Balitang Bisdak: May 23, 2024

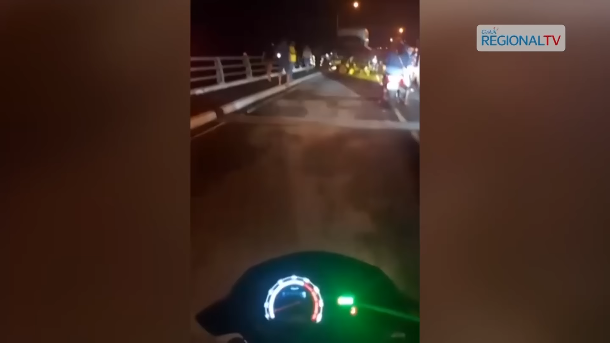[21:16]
nagsugak truck sa San Juanico Bridge, na ito ang insidente ka BI. niyantong martes sa habig sa San Juan,